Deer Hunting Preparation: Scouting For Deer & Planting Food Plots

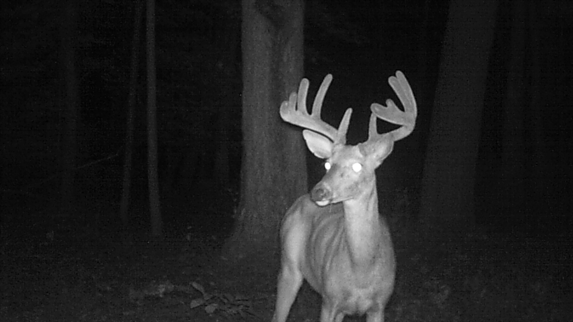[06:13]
He's a great looking buck this year. He's going to be like a mainframe, very symmetrical, probably 10 pointer. Good bodied. He's going to be one of our main deer.
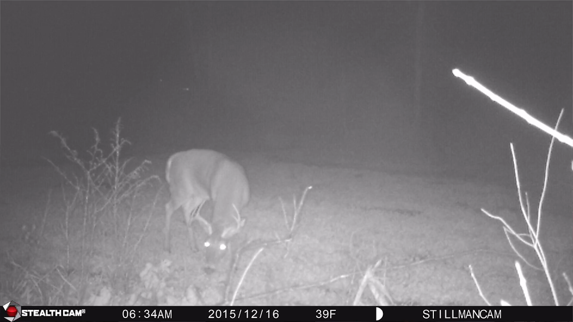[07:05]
He was probably a young two year old but had some potential. And he's a good looking three year old this year. He's going to be one that's hard to pass up. He's probably 130, 140.
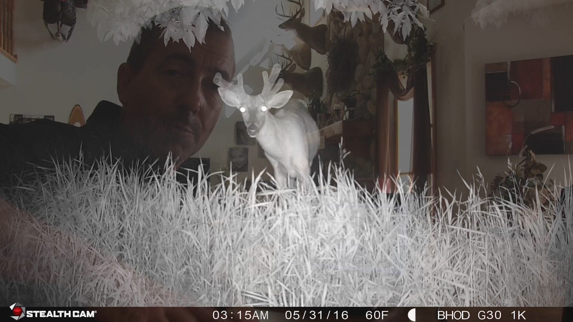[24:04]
the buck we call the freak is on here and we got him on, on, uh, May 31st. So he's got some pretty good growth. You know, he's not huge yet, but for, uh, at the end of May, he's got some pretty good growth and looking at the way his rack is shaped, it's definitely him.